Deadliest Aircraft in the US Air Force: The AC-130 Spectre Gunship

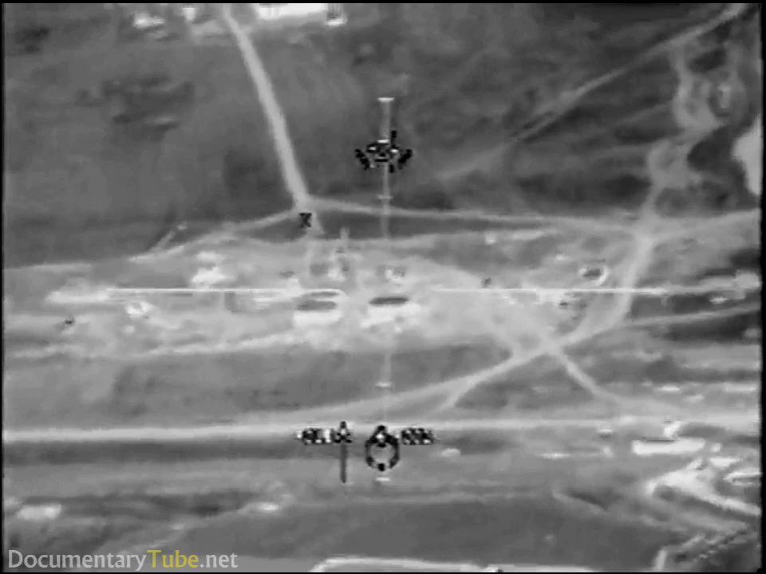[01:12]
Okay, TV's in the area, no light's on yet, so many things.
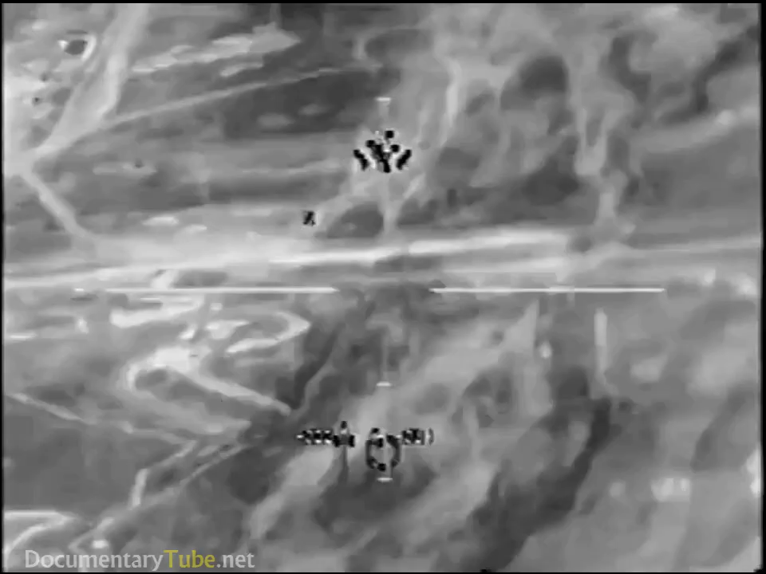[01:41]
Okay, TV's got a couple lights popped on and off.
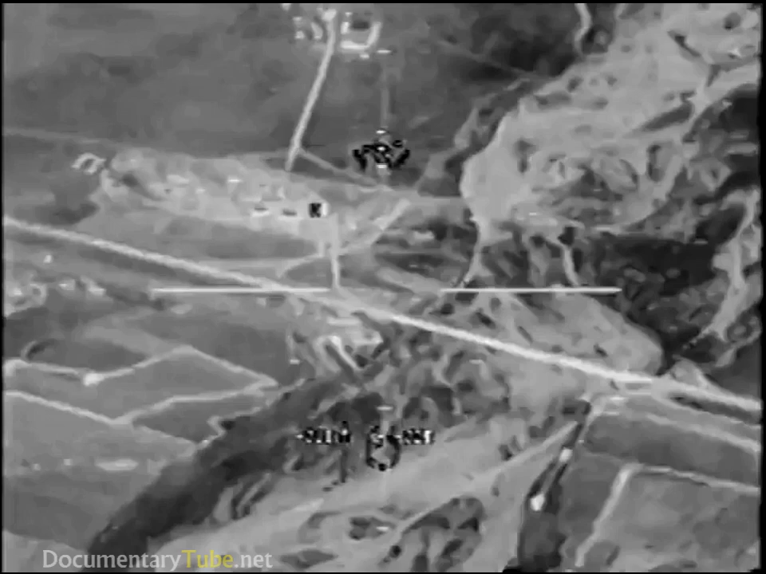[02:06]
Let me know when you see the target area and I'll start to talk on. We see it and start talking.
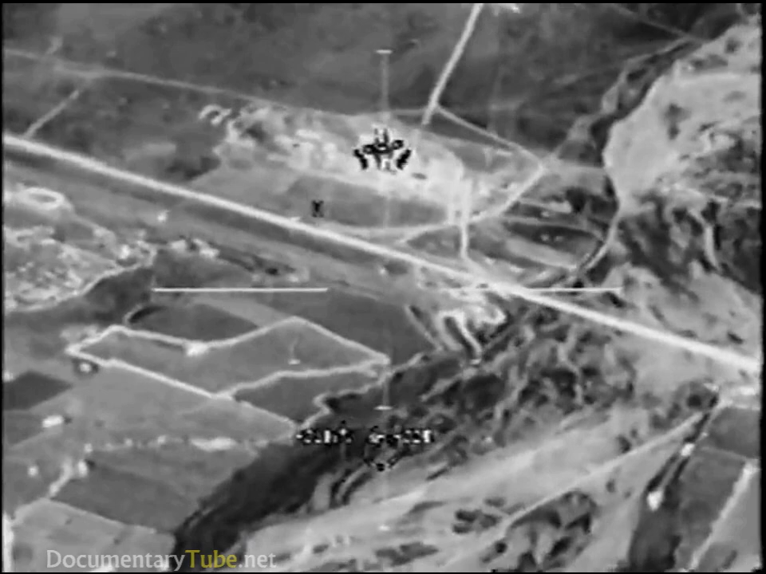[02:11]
Roger that, we're at, we're there. Start talking.
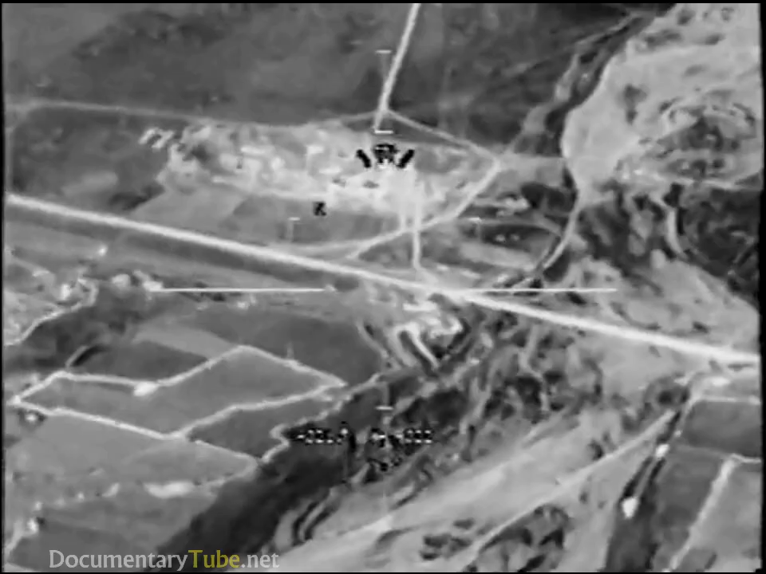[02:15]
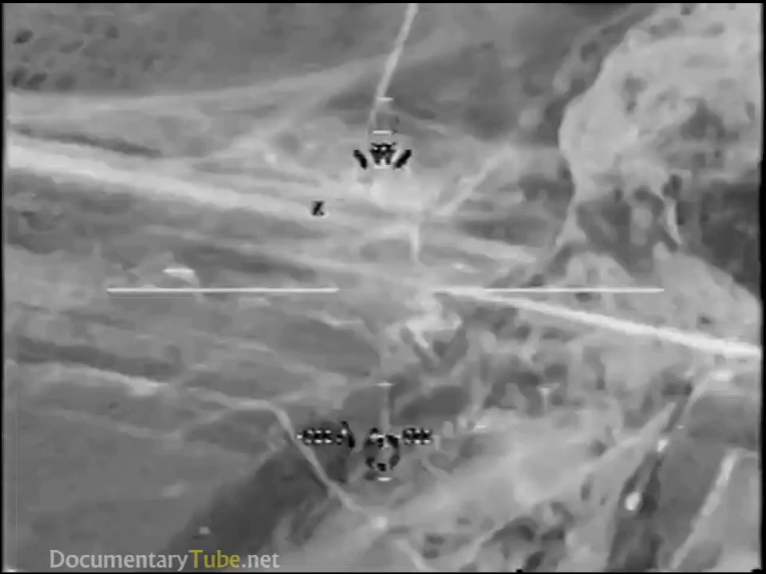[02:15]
He's got a vehicle in here. We have the two buildings inside. It seems to be a construction yard with a lot of vehicles running.
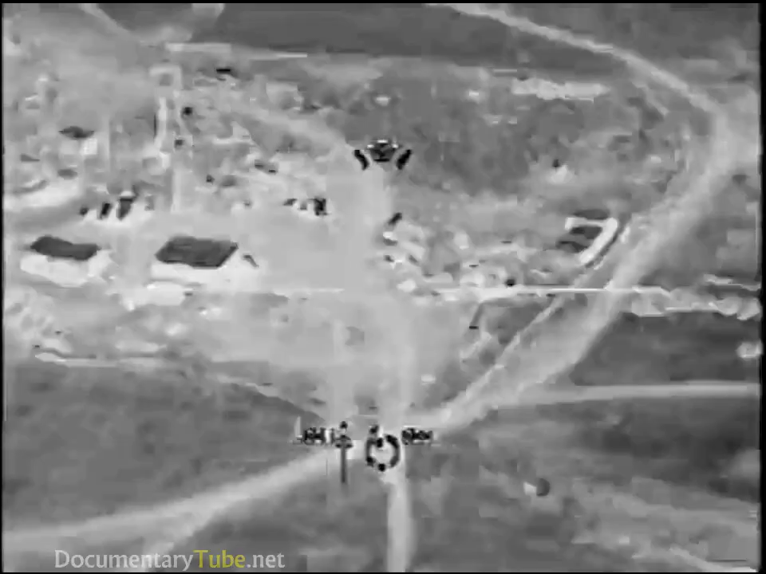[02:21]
Those are the only two buildings in the area. Do you see those? Roger that. Is it on the east side or the west side of Highway 4?
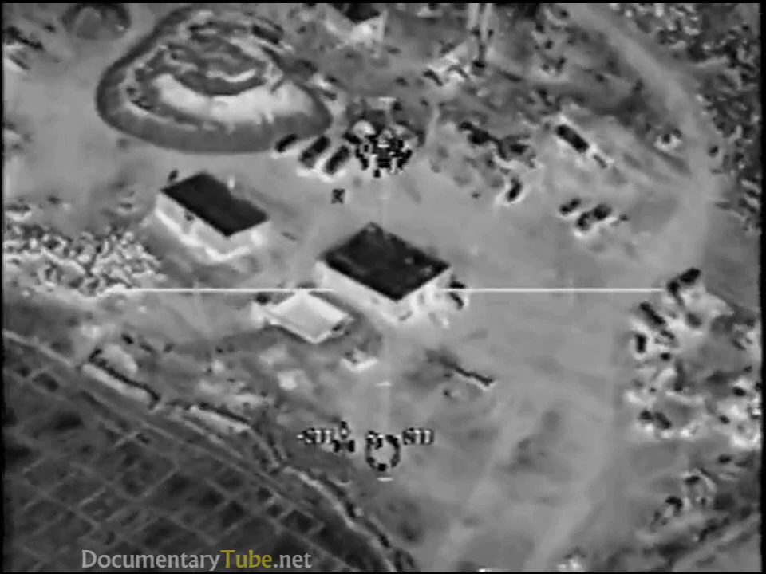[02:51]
And on the big square building there's a square rectangular like holding pot next to it. Do you see that? Yes, just west of it. It's on the west side.
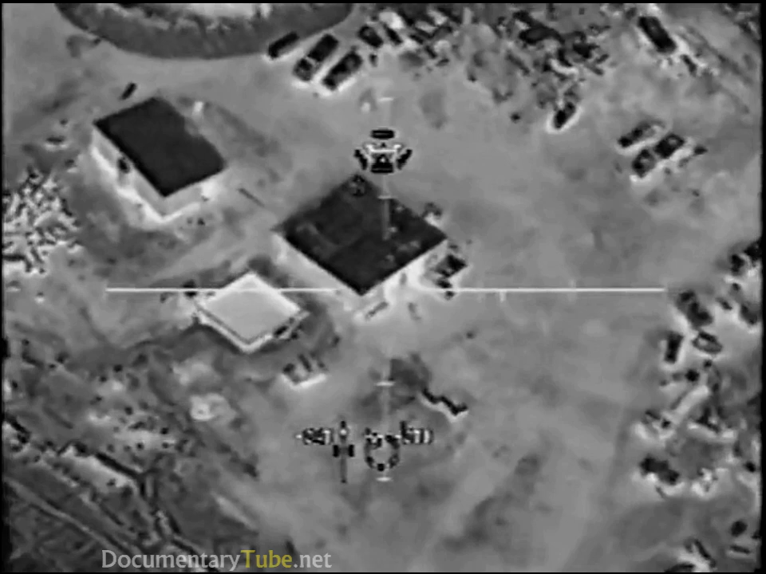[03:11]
TZ had a light flash across the west side of the street. Do you see the rectangular shape building next to it, Greg? Yes, sir. That's affirmative.
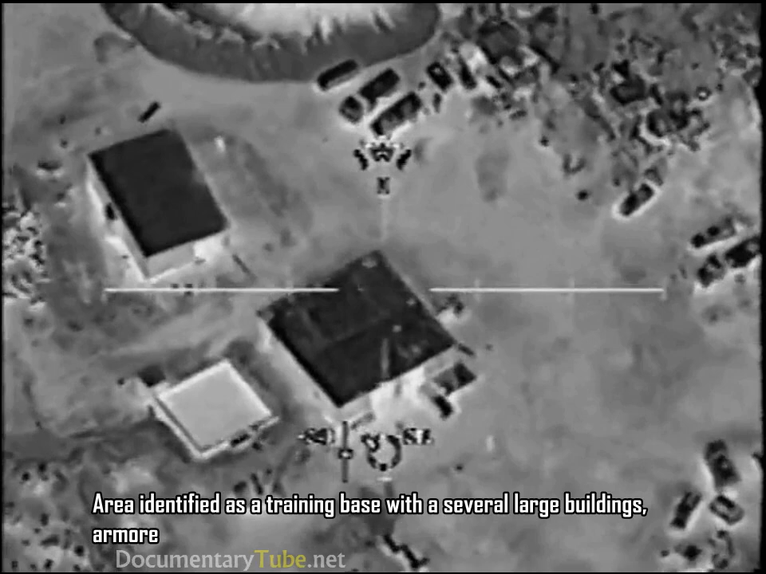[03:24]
This is the mosque. Do not engage the mosque. Roger.
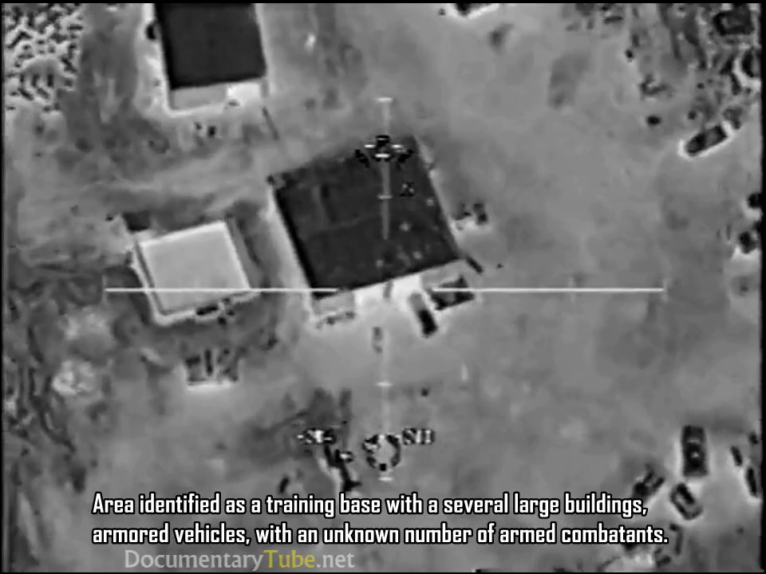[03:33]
The square building is the mosque or is it the... The rectangle. The rectangle.
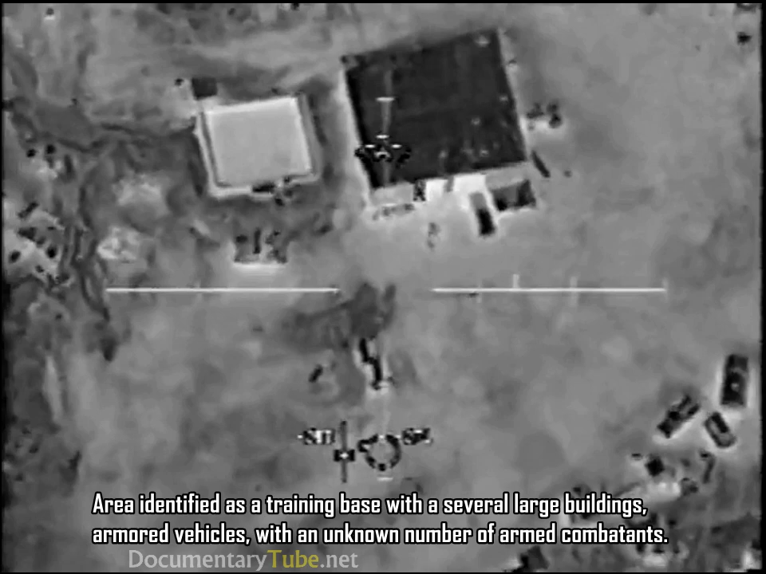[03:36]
The building is the mosque. Roger that.
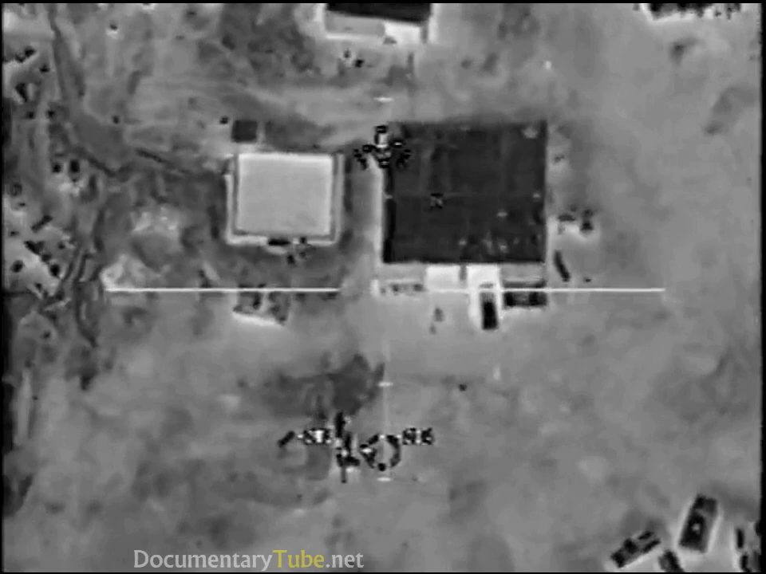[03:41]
Let's go. Rolling in.
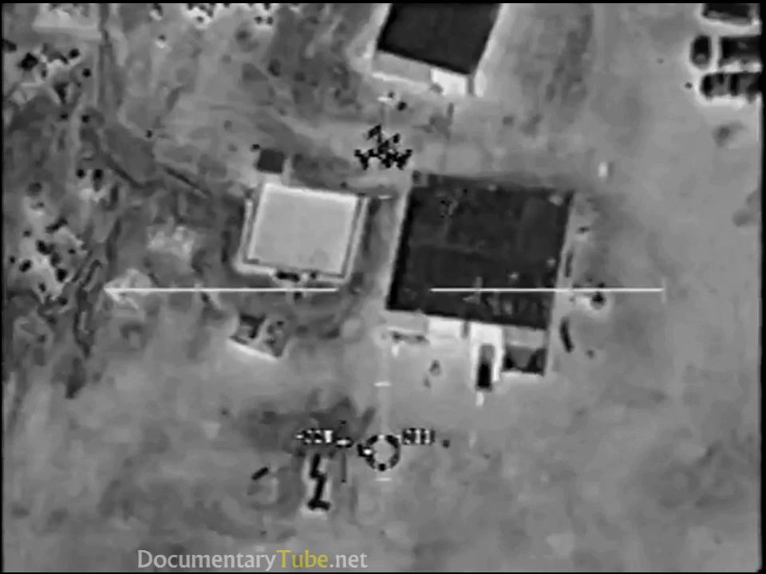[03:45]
Okay, in front of the off, there's three vehicles oriented east-west. Do you see those? Yes. Yes, we do.
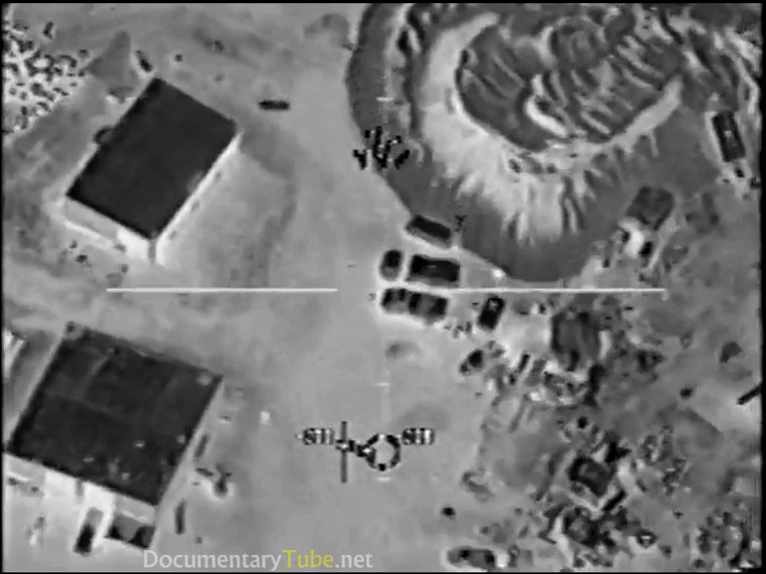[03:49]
Got a vehicle moving out. One of the vehicles is moving right now.
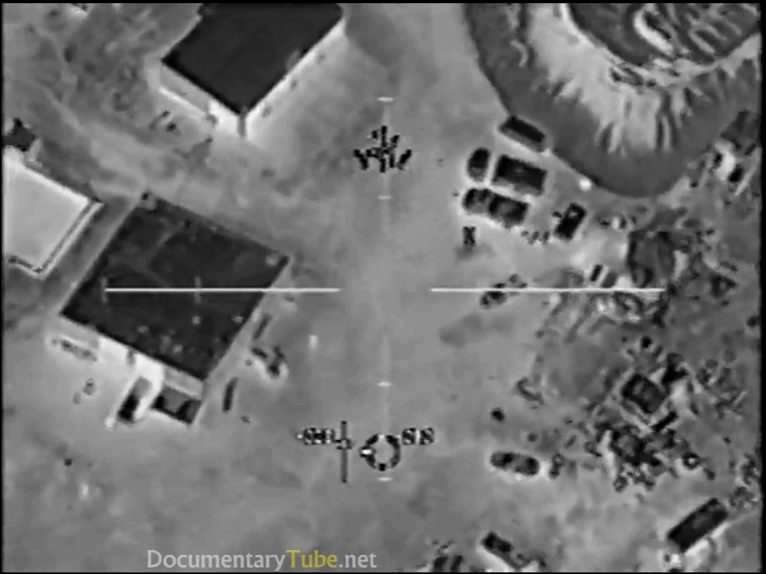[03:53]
Now you are cleared to engage it. Roger. We're good. Cleared to engage you. Standby. Do not engage. Do not engage.
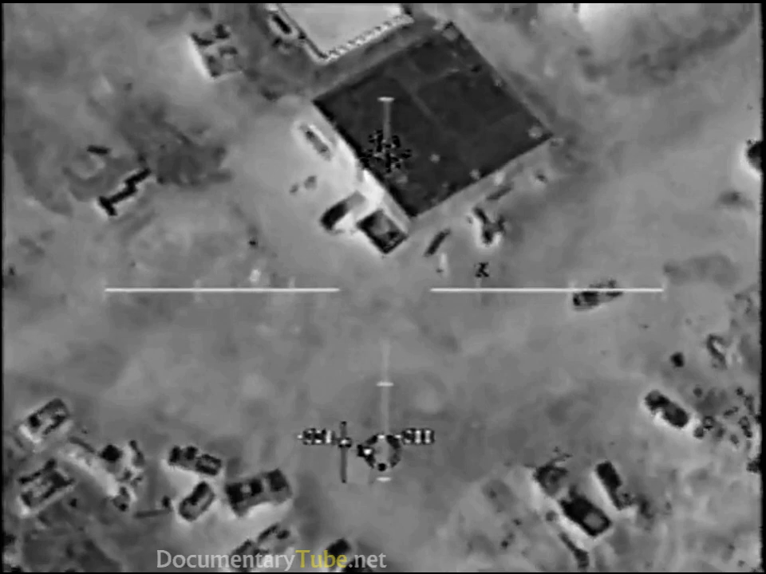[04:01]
Just monitor. Roger. Do not engage. Channel A is good. Getting pretty good at that.
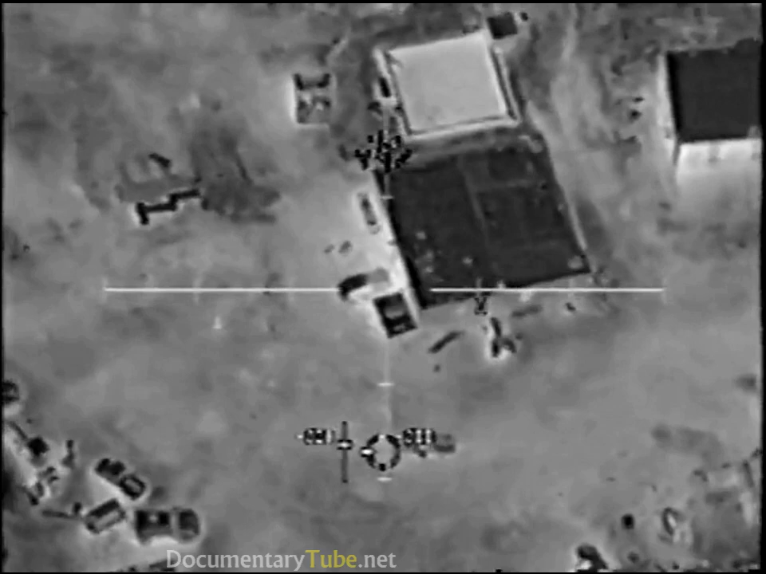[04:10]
Channel B. Elevation. Line, you are now cleared to engage the moving vehicle. New nominals. Clear to. Clear to.
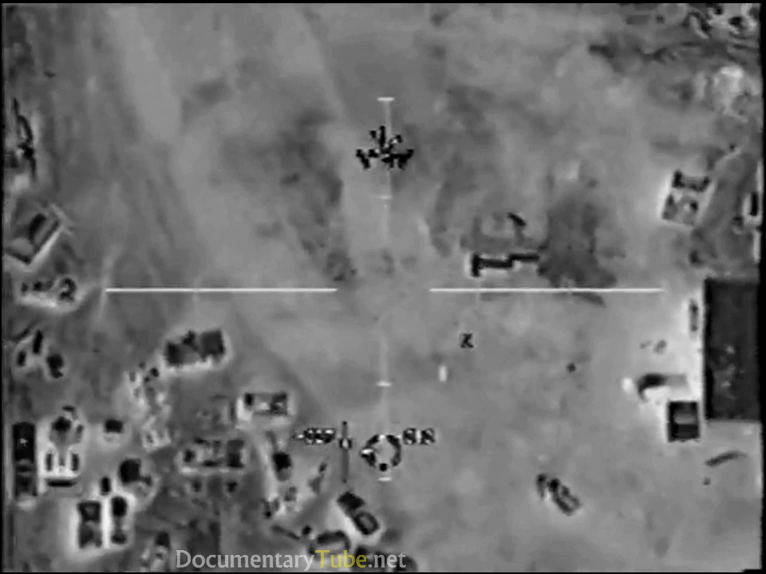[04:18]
Any personnel around you see. Standby. Yes, they are on personnel. Clear to engage those also. Affirmative. Still. That for the target we could require. Find three. Two. Three arms.
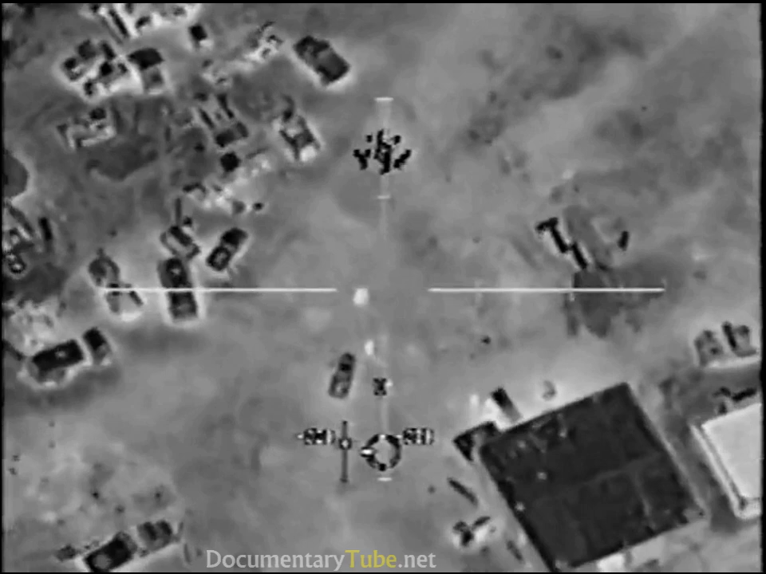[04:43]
Hey.
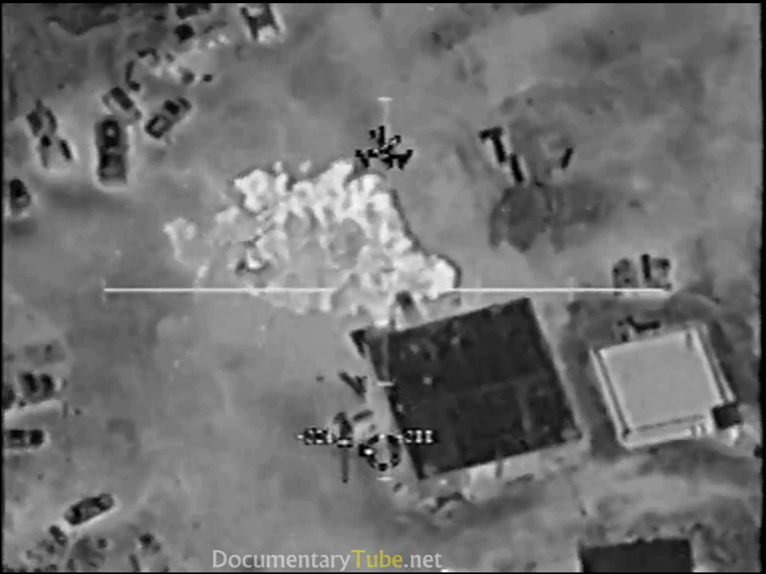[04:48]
Ready. Good shot.
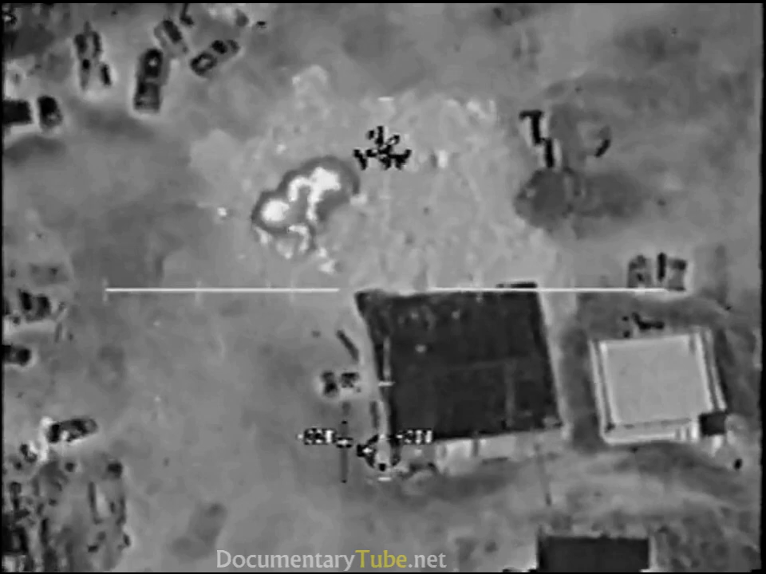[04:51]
Direct secondaries. People running to the west. Cancel's lane.
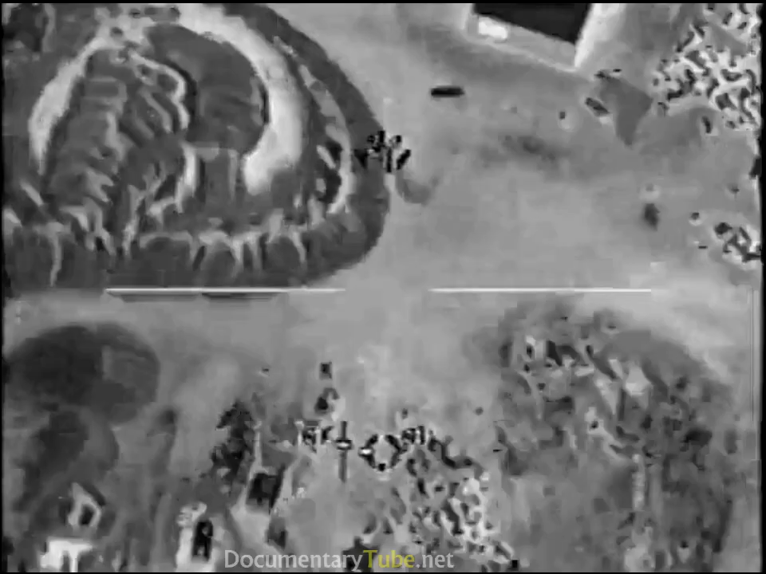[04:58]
More movers on the vehicle and more people clear to engage all of us. Copy.